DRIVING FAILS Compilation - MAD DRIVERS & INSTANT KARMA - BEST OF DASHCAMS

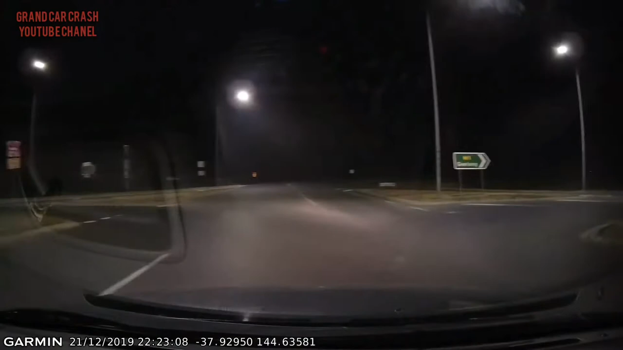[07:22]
You're driving on the wrong side of the fucking road!
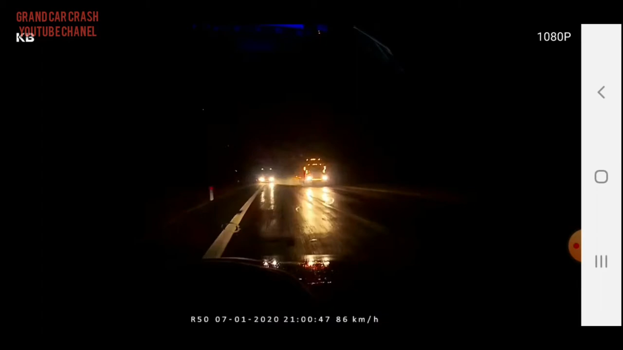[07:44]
What the fuck? Shit, I nearly died.